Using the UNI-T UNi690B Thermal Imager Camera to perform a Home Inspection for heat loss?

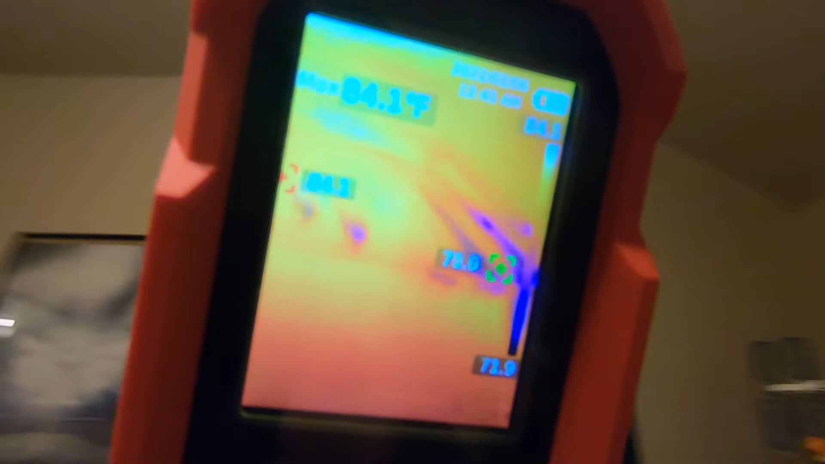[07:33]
but this room has got a whole cavity right
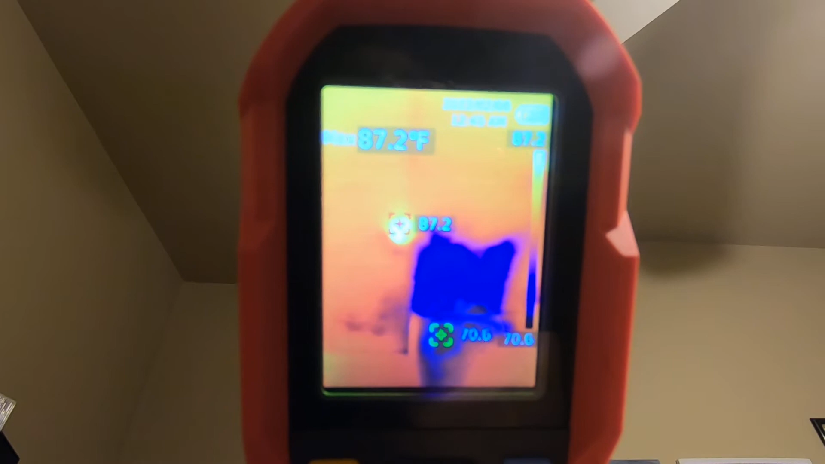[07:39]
there that is not even got insulation in it there and
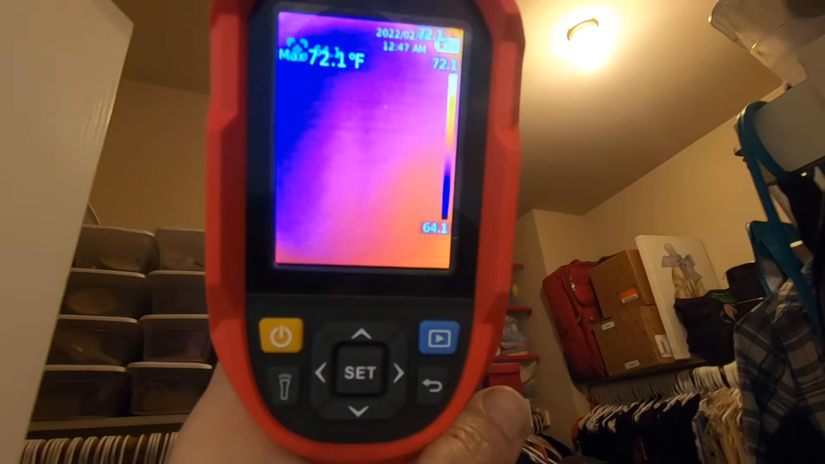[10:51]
On screen: max 72.1°F
Actually, we actually got a picture. There's another register there.
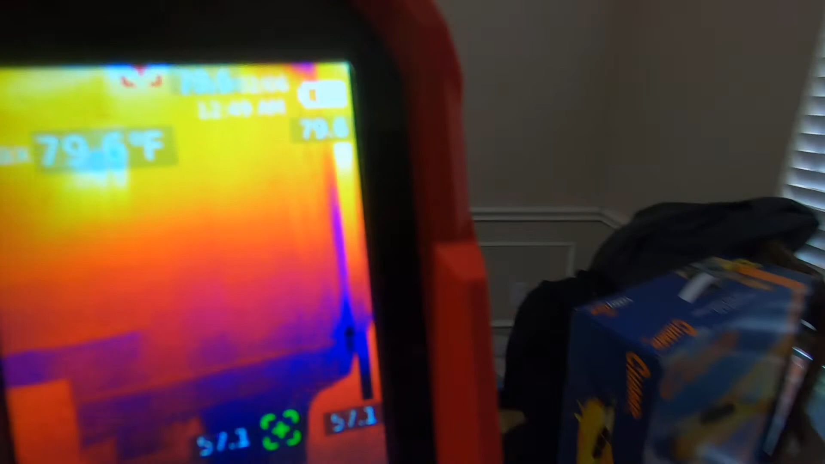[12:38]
Okay, it does not come with a lens cover,